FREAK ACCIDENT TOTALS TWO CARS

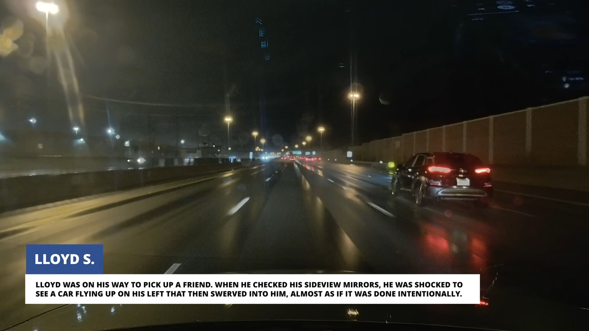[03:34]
When he checked his side view mirrors, he was shocked to see a car flying up on his left that then swerved into him almost as if it was done intentionally.
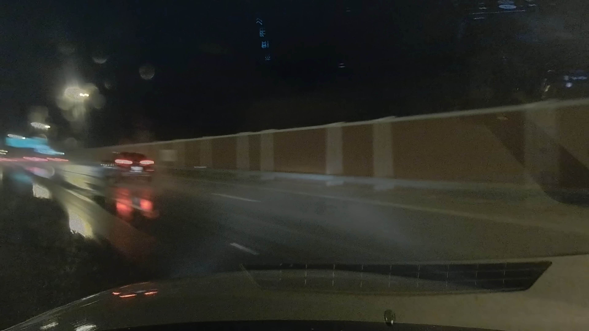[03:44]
Lloyd's Impala was sent spinning down the highway while he wrestled the steering wheel for control.
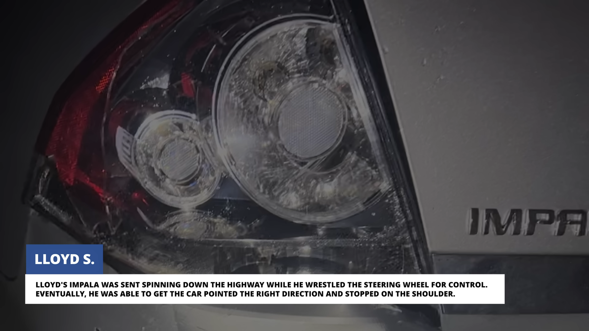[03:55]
Eventually, he was able to get the car pointed the right direction and stopped on the shoulder.
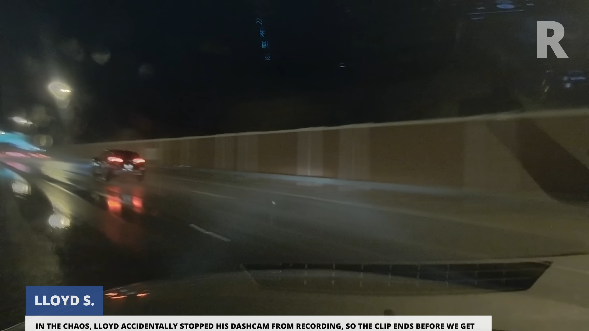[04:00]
In the chaos, Lloyd accidentally stopped his dashcam from recording so the clip ends before we get to see the other driver speed off down the highway.
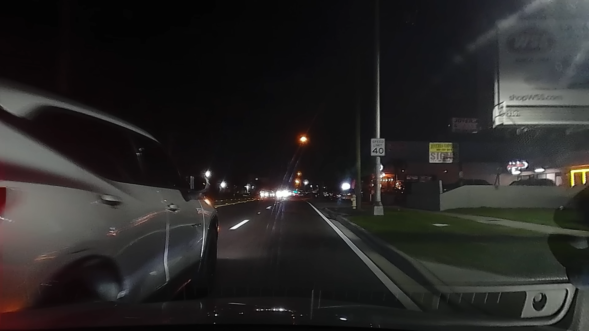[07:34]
Marco tried to avoid a collision but when his front wheels hit the curb it pushed him into the other car anyway.
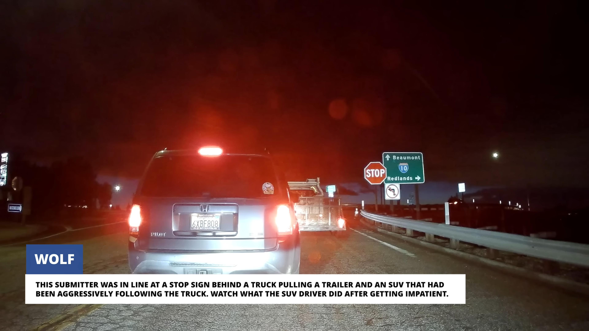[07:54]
Watch what the SUV driver did after getting impatient.
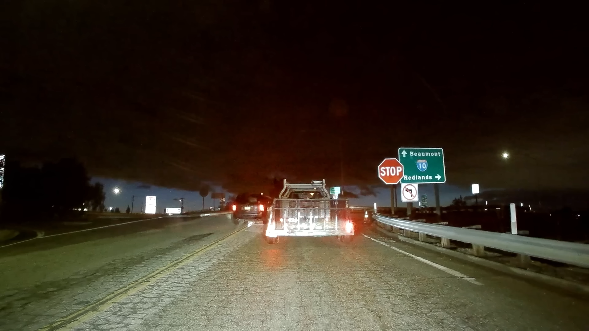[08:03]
The driver of the Honda Pilot invented a new lane and drove around the
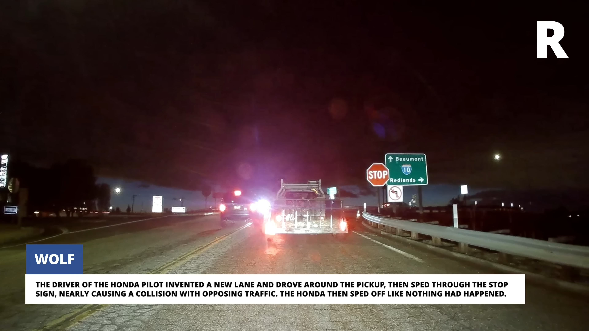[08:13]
pickup then sped through the stop sign nearly causing a collision with opposing traffic.
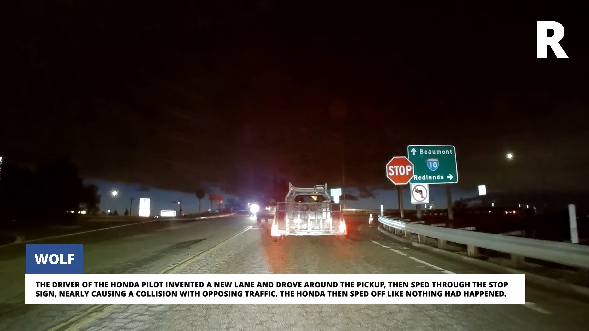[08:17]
The Honda then sped off like nothing had happened.
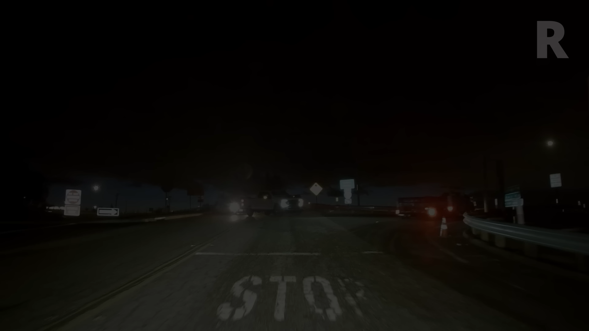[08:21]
Gaspard was waiting in a left turn lane when a driver from the right
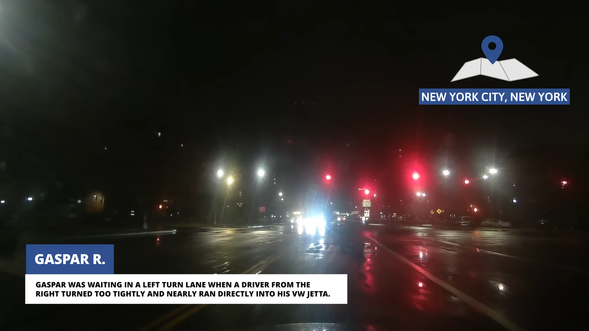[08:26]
turned too tightly and nearly ran directly into his VW Jetta.
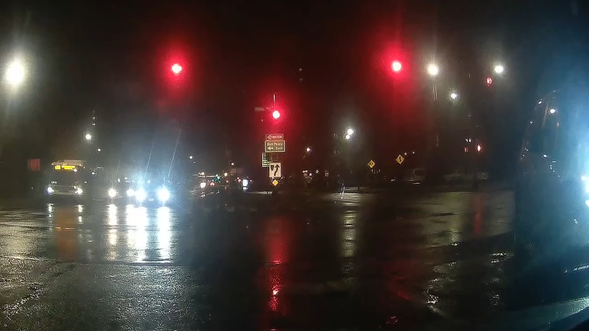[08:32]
Gaspard honked and the driver slammed on her brakes before turning and going around him. Gaspard just continued on his way to work.